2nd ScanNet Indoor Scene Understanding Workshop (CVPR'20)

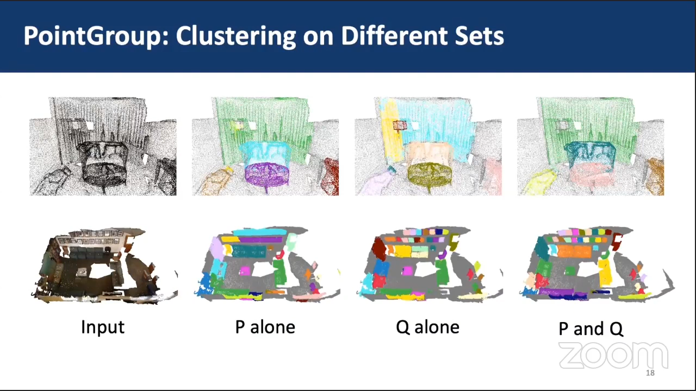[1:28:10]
We could see that clustering on both P and Q makes use of the complementary properties of the two sets and thus performs best. The quantitative results also show the effectiveness of clustering on dual sets.
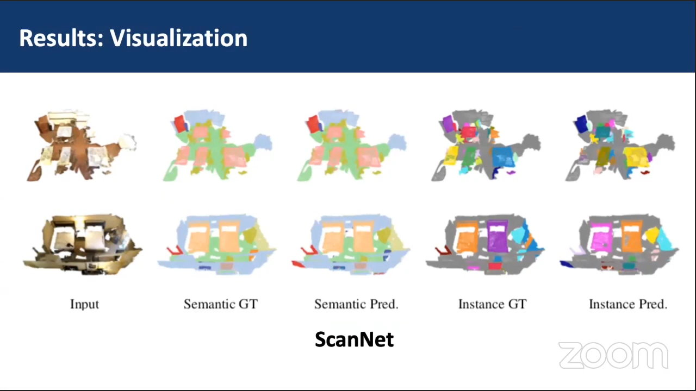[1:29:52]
Here is a visualization of the results of our point group on ScanNet. We also show some failure cases. Failure cases mostly relate to the semantic errors, as our method relies on the semantic results. In this case, fridge points are misclassified as wall and door, whereas some wall points are misclassified as window.
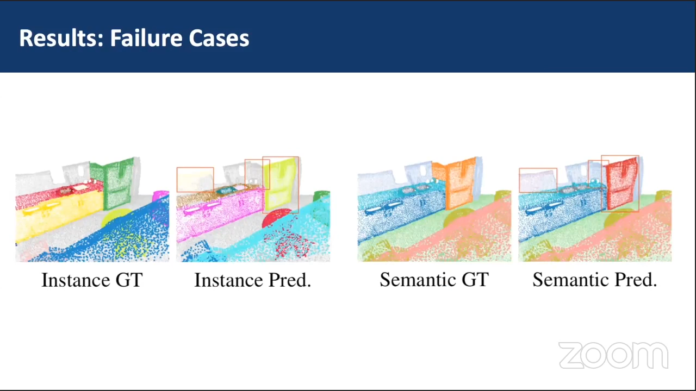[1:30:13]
Such semantic errors affect the instance grouping.
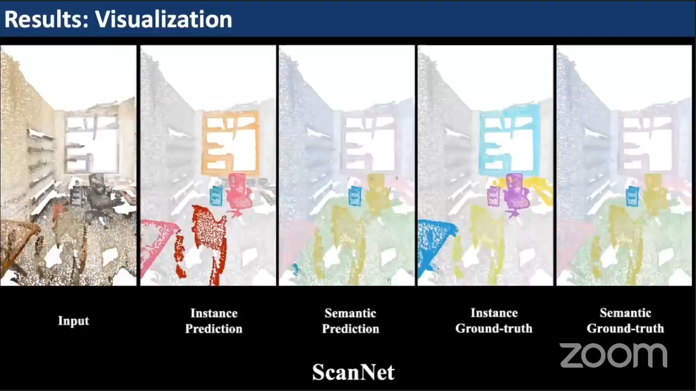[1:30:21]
Here is a visualization video which could better show the structure of the 3D scene.
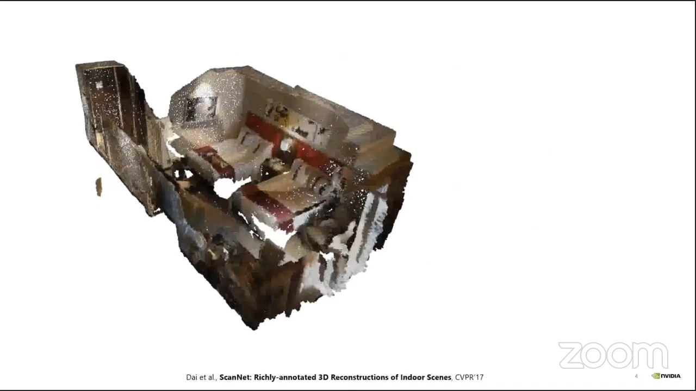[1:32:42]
representing 3D data on a dense grid is extremely wasteful, since most of the space have no values.
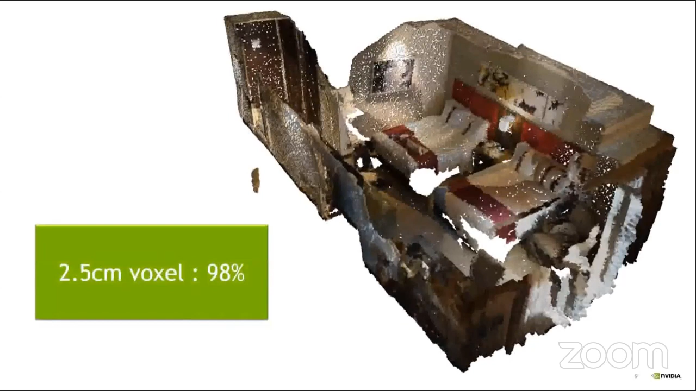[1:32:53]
For example, with 2.5 cm voxel, 98% of the space is empty. Thus, we need a sparse representation.
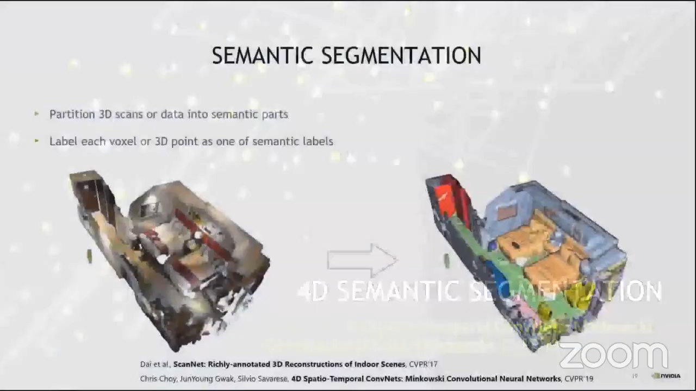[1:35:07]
Let's define semantic segmentation. So 3D semantic segmentation is a problem pertaining to partitioning 3D scans or data into semantic parts. And similar to 2D semantic segmentation, we can solve this problem by labeling each voxel or point in the 3D scan as one of the predefined semantic labels.
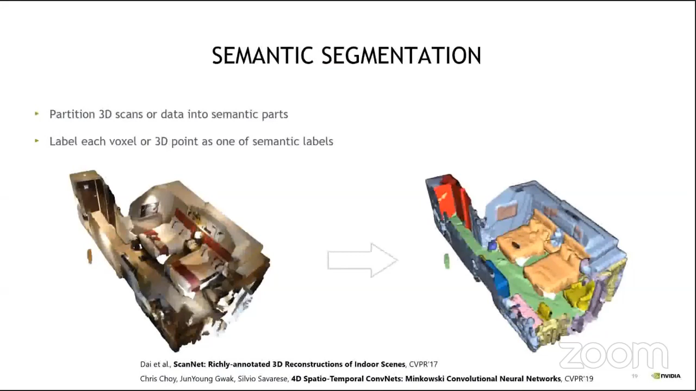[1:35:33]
Here, I visualized an input 3D point cloud and network prediction on the right side. In this paper, we proposed a very deep convolutional neural network for 3D semantic segmentation.
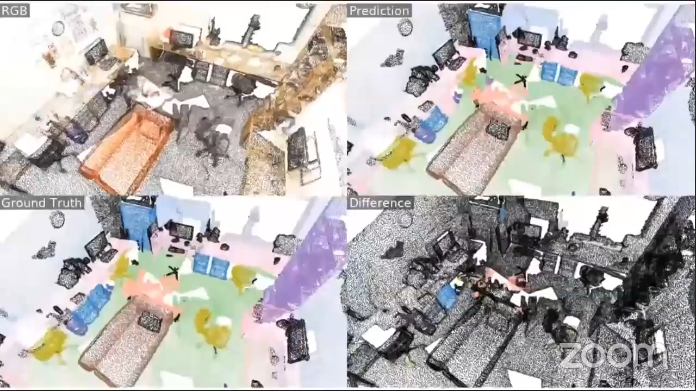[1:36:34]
Here's a typical prediction of our network. On the top, you can see the input, the network prediction.
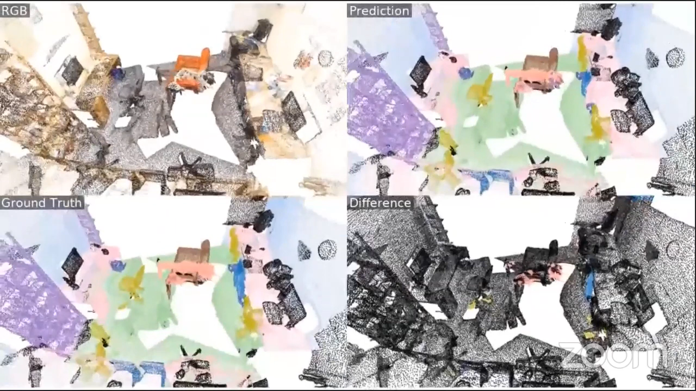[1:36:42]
And on the bottom right corner, we visualize the difference between the ground truth and prediction. Note that except for very few regions, our network was able to predict the semantic labels very accurately.
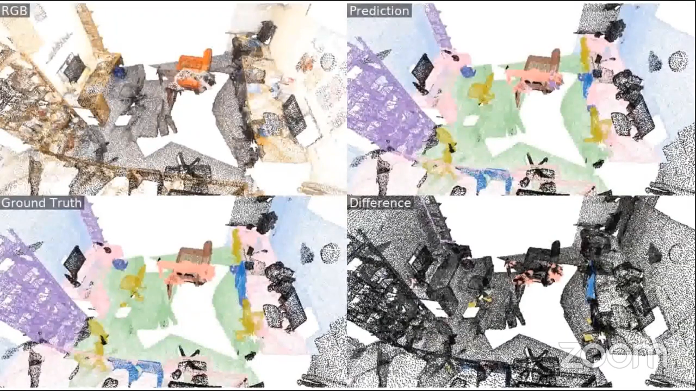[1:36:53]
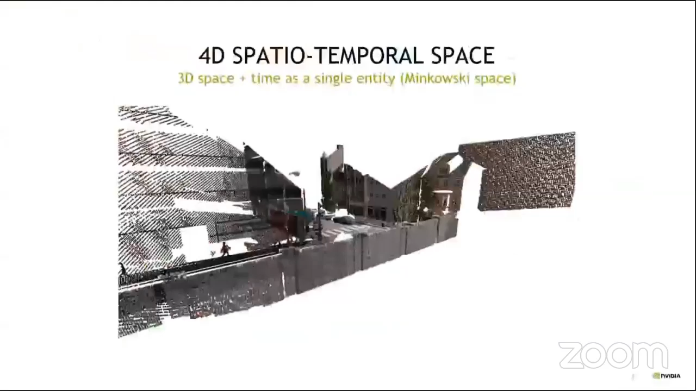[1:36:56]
In previous problems, we assume that we have a static 3D scan.
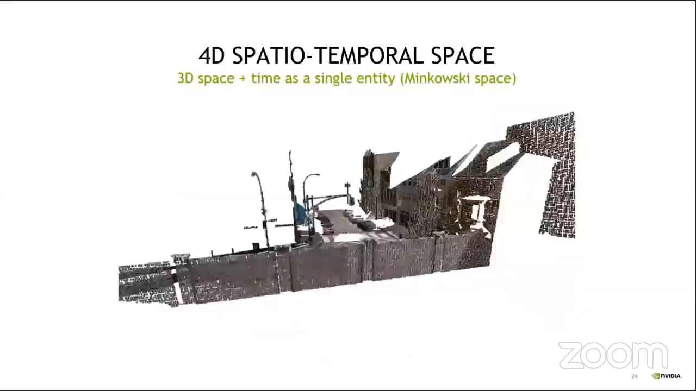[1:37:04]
But in many robotic setup, we have a stream of 3D scans. For example, in this video,
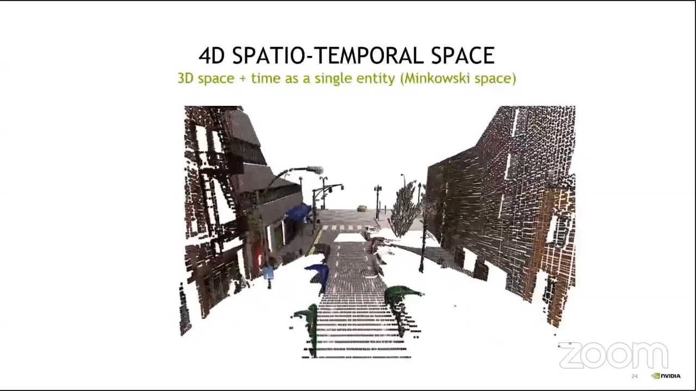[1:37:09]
we have a sequence of 3D scans in an autonomous driving setup.
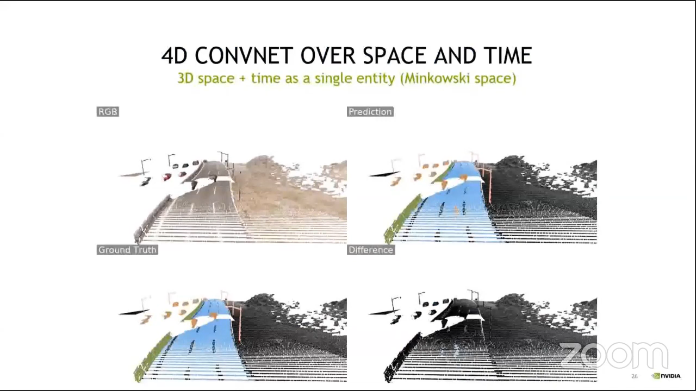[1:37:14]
In this setup, we can create a four-dimensional ConvNet and train on a 4D semantic segmentation dataset.